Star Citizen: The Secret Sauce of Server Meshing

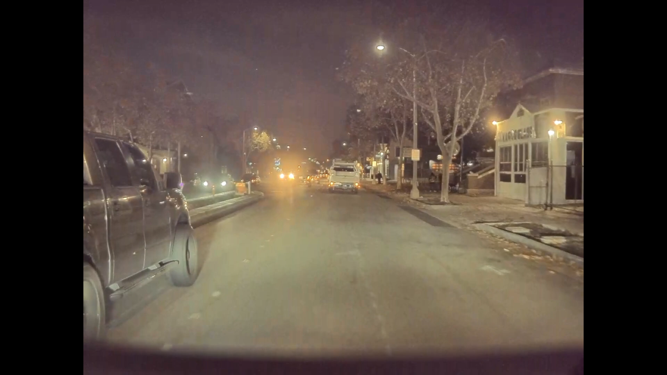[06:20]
as if happening under server meshing to cover a few more points. Now, if I was traveling along this road completely alone, the replication would create one UDP stream with information about me and my ship, and it would have two destinations, my client and the game server whose zone of authority includes this road. In addition, the replication layer creates a stream of information about the street also destined for both me and the game server. But obviously, I am not alone here, and there are other cars and other pedestrians.
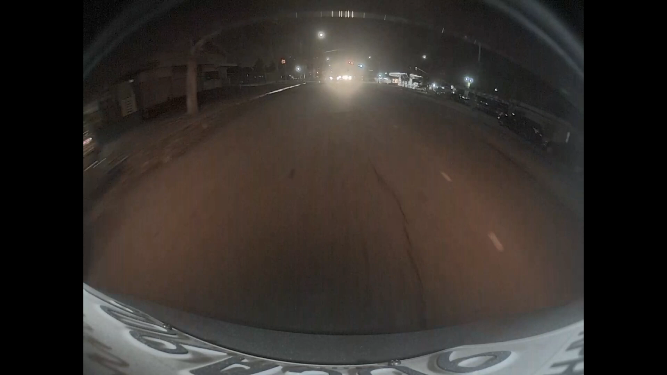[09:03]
The leading ones decide to swerve to the left lane rather than slow down, while the white car is also trying to overtake it in the same lane. The game server adjudicates that a collision has occurred. It accesses the damage to the hull of each vehicle and determines that the damage to the white vehicle was sufficient to detach the right front tire from the rim. The game server then informs the replication layer to detach the tire object from the right front wheel object to create a new entity from it, independent of the car that it was formerly on. Note that this is very comparable to what would happen if it, say, fired a missile.
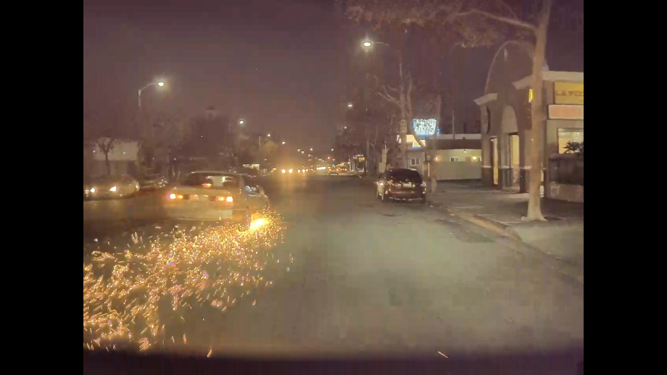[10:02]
applied to the right front wheel of the car and also the rapidly declining health of the wheel, which the replication layer reports to all of us on the road and sidewalk. Meanwhile, the game server has detected that the tire missile has struck a bump and now has an aerial trajectory, which the replication layer multicast to all of us. This takes it towards another collision and a new, seemingly suborbital ballistic path. In reviewing the footage several times, I've never been able to tell where that tire came down.